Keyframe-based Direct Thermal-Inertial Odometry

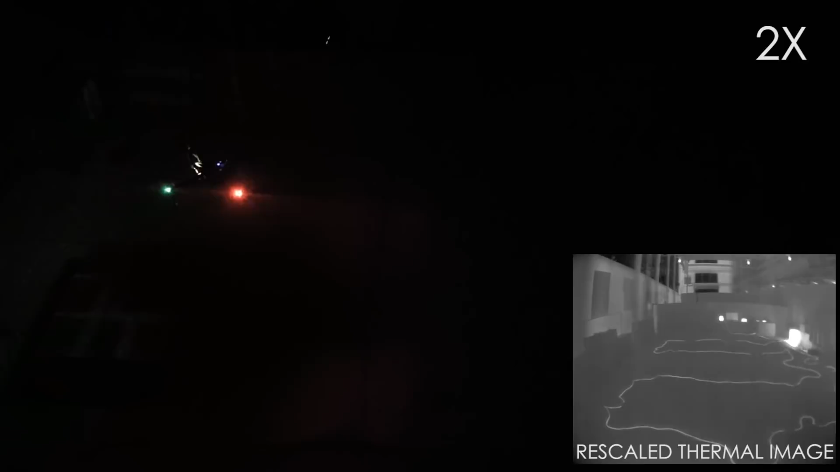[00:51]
our approach makes use of the full 14-bit radiometric data, making it generalizable to a variety of environments without the need of heuristic tuning.
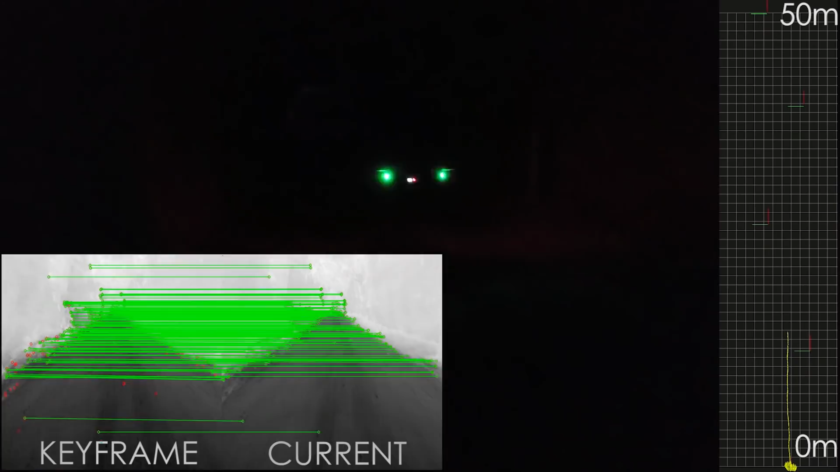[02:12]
the pose of an aerial robot navigating through an underground mine in conditions of darkness and in the presence of heavy airborne dust.